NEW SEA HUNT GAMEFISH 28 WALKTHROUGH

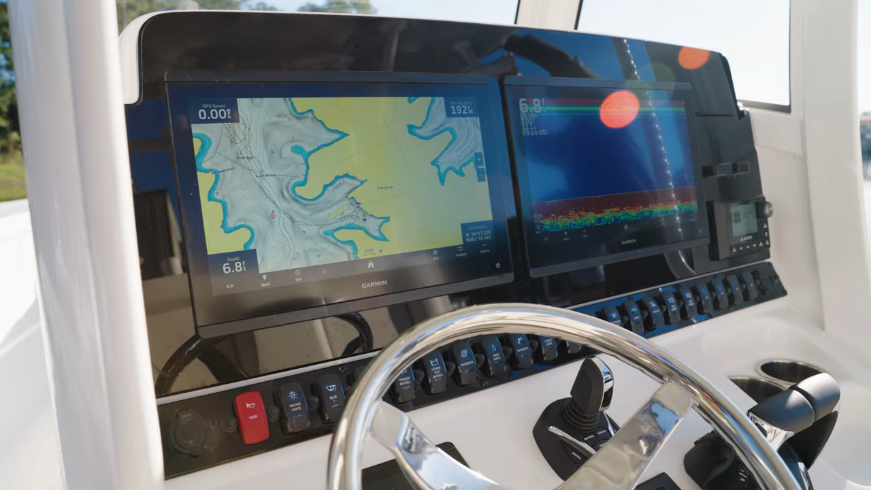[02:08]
electronics package on the new 28 game fish is going to be a